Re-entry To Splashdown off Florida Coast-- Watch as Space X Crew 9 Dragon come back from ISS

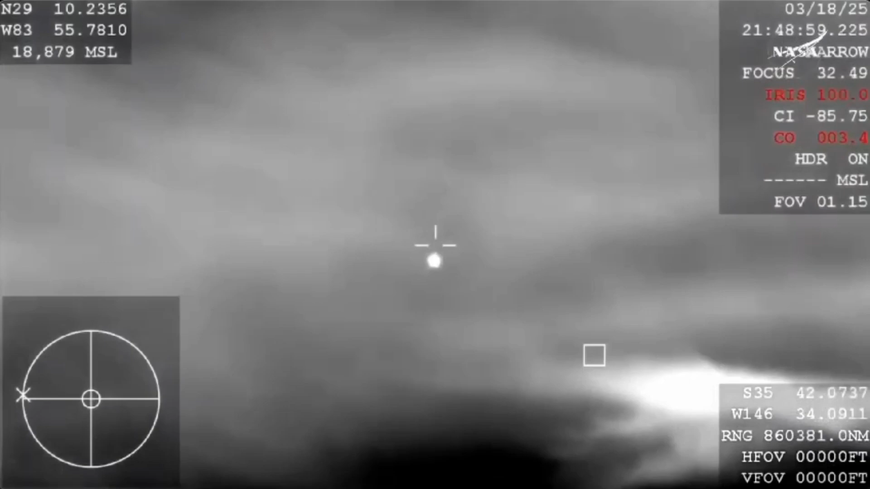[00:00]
Right there have our first view of Dragon Freedom coming home to Earth. And that view is from the WB-57 which is one of NASA's high altitude planes that is tracking.
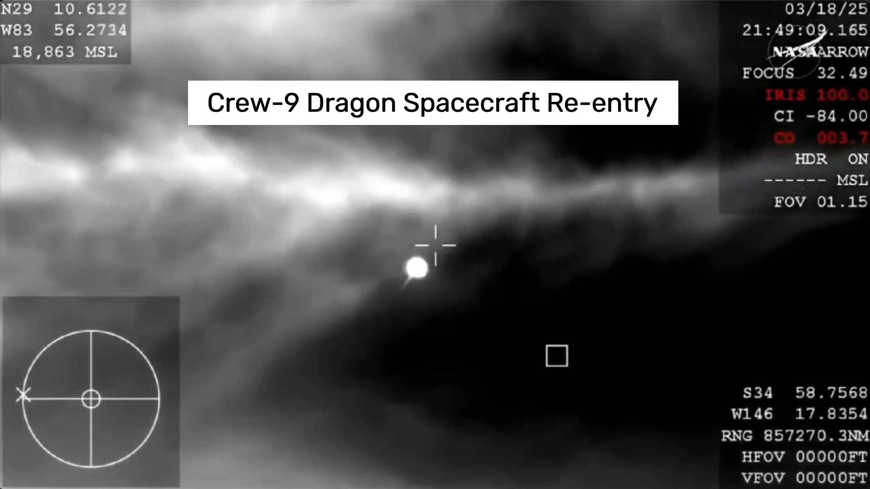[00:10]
Now because of the way that this camera is configured it does look like it is dark but it is indeed daytime and you're beginning to see that plasma trail as Dragon re-enters the Earth's atmosphere.
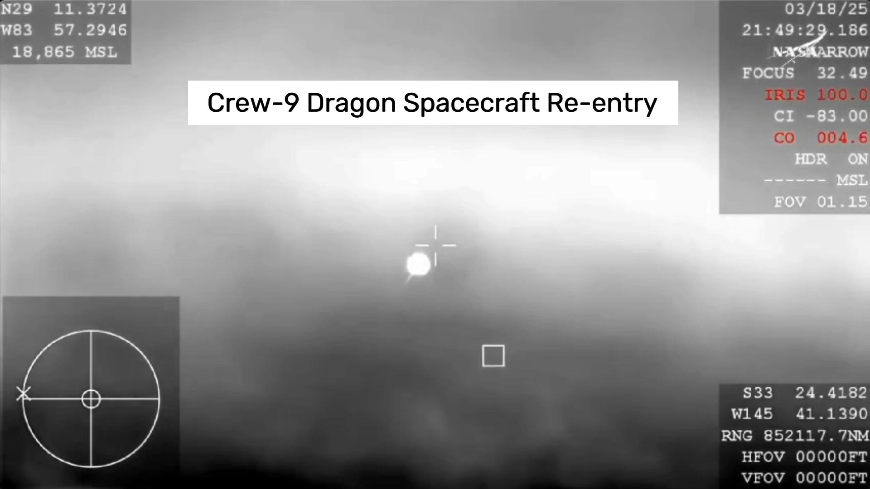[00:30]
All of that is expected. We are anticipating an acquisition of signal around 2.51 p.m pacific time so just minutes from now and you may hear the Corps